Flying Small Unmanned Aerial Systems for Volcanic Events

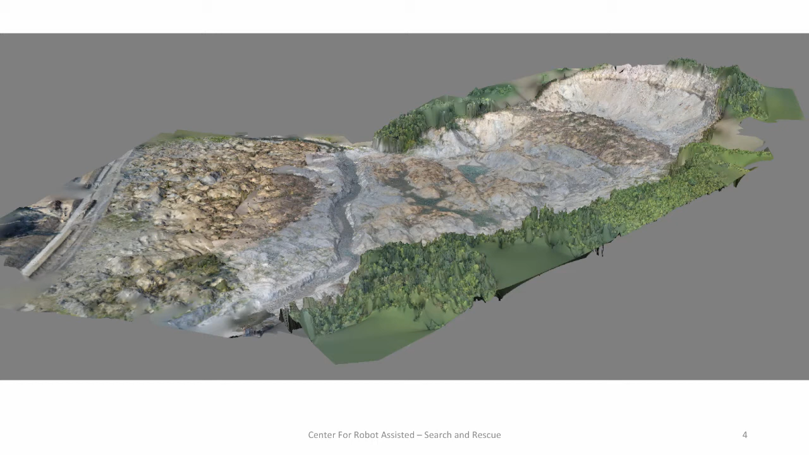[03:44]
So less than an hour of flight time and then three hours of post-processing time on a very powerful laptop. As we're driving back, look what you're able to get. A complete view and then, even better, you can fly through and see at detail. So this was at the level of four-centimeter resolution. Wonderful if you're trying to figure out what's going on. So you can imagine with all the tools we have now that can take what we did yesterday and now subtract out where the difference is. You know, hugely powerful software now that exists to do this.